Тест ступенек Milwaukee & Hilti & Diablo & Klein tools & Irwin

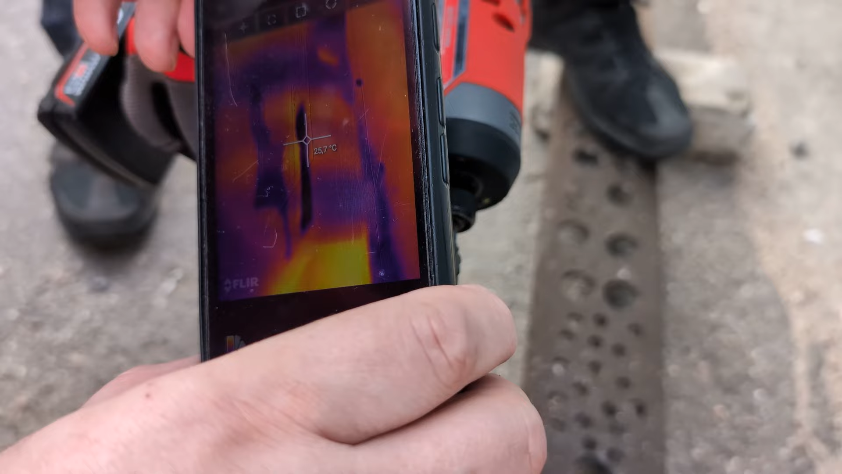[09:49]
Так, 25 вижу. Вот 30, 30-ка. Редуктор разогрелся и патрон.
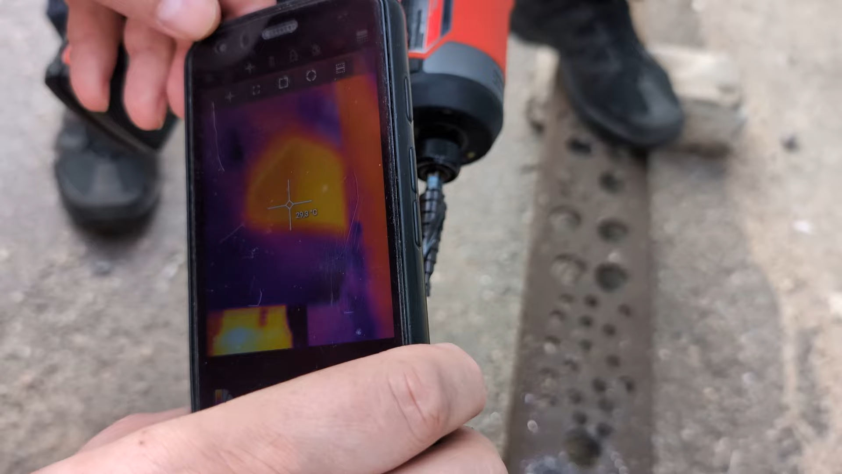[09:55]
чуть больше 32. И, соответственно, само сверло.
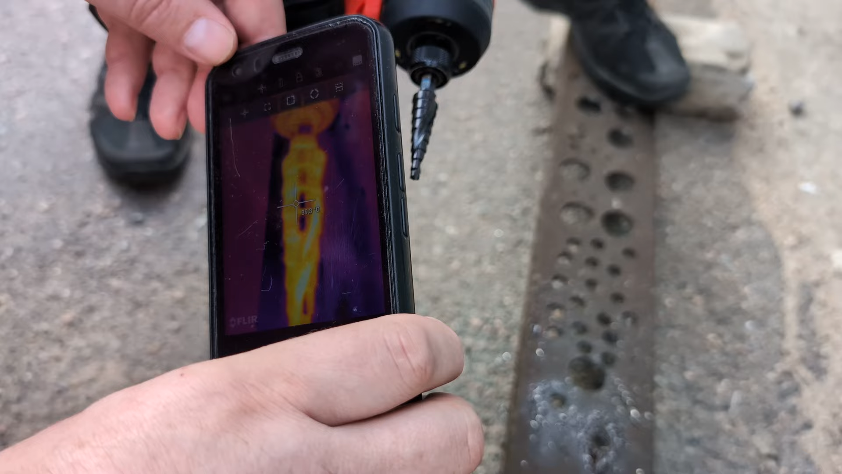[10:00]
Вот 42-43. Ну, где-то в районе самое большое, что видел, 43.
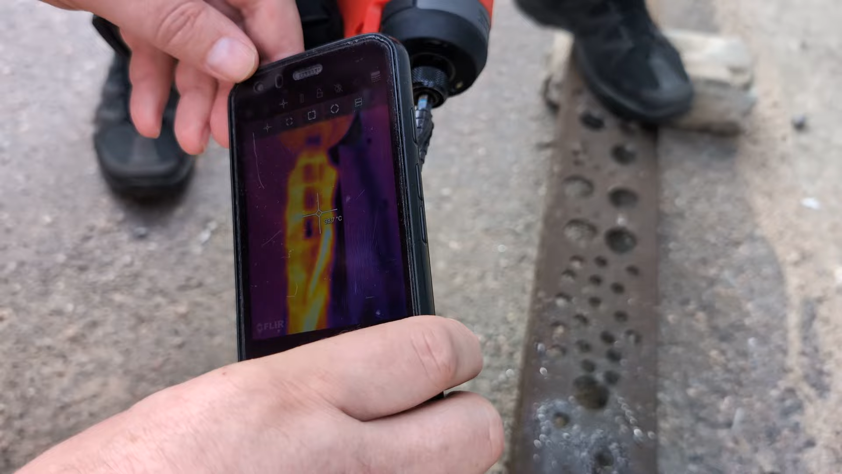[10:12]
Это вообще небольшая температура. Абсолютно. Итак, ребят, пришло время сделать выводы.